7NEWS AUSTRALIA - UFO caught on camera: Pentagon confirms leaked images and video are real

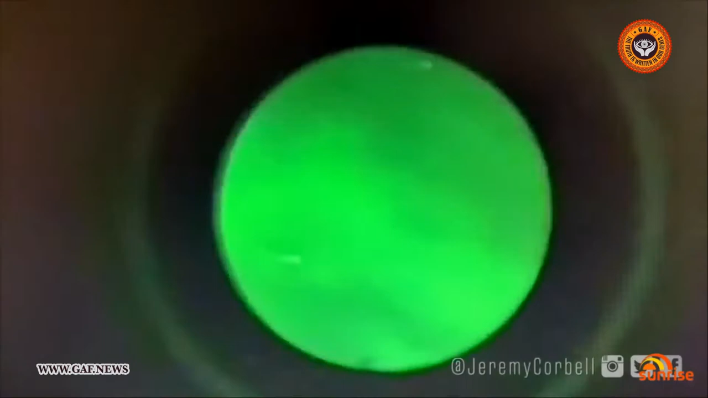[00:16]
The video shows flying pyramid-shaped objects hovering above the USS Russell and another warship.
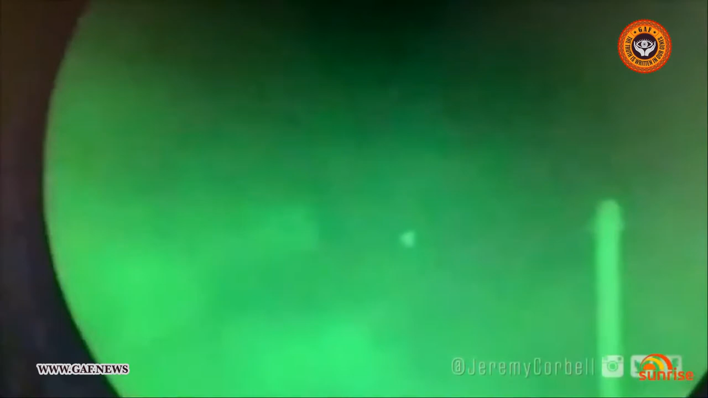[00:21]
It was leaked by filmmaker Jeremy Corbell.
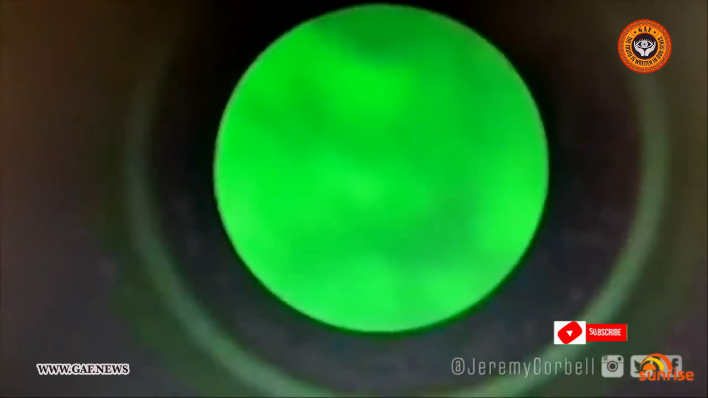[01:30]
within their educational briefings for individuals in the military. What's a trans-medium vehicle? Great question. So important.
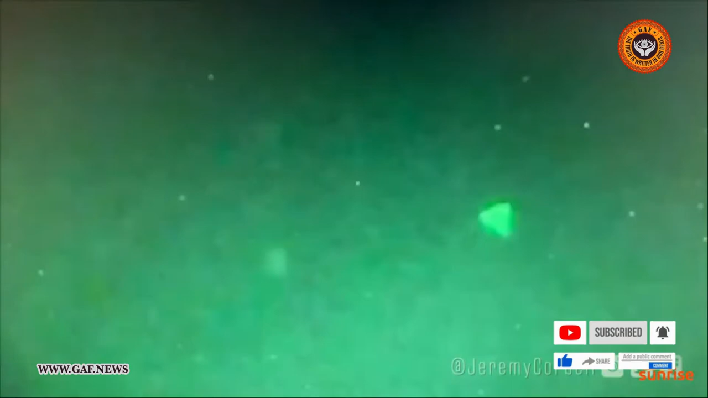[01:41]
What they witnessed with the USS Omaha was an object that was able to break the air-to-sea barrier without destruction.